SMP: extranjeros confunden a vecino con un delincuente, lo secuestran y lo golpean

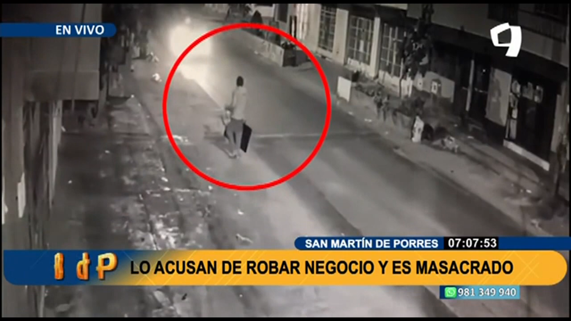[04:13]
Mientras buscan los datos, justo estamos viendo las imágenes de una cámara de seguridad del momento en el que una persona se lleva un televisor. Este sería el verdadero ladrón, claro, con el que supuestamente este vecino ha sido confundido.